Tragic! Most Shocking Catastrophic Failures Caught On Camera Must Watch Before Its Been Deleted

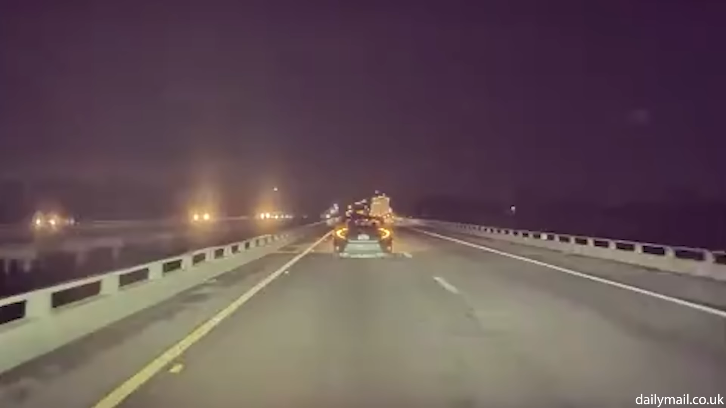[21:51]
Wisconsin, located in the north central United States, is known as the Badger State. On 13 January 2021, a truck in Wisconsin toppled over and slid across a highway after hitting a bridge near the Miller Park interchange in Milwaukee. Following cars honked to alert the driver that the truck's bed was still up, making it impossible to pass under an upcoming bridge.
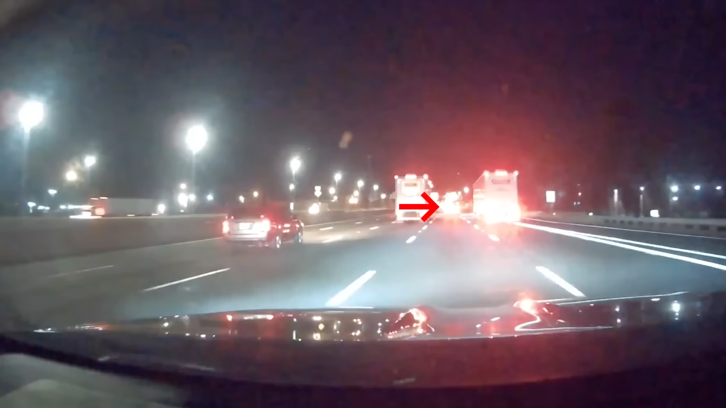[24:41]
8, Springfield, VA is often known as a bustling suburban community located just outside of Washington, D.C. A dashcam video captured the entire sequence of events the driver of a white SUV, possibly nodding off,
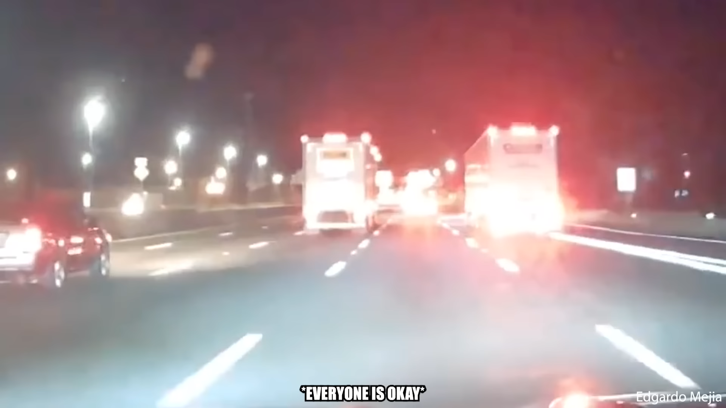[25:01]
gradually drifting into the lane until it collided with a Costco 18-wheeler truck on Interstate 95 South in Springfield, VA. The collision occurred due to the SUV's slow merging, leading to the impactful encounter with the larger truck.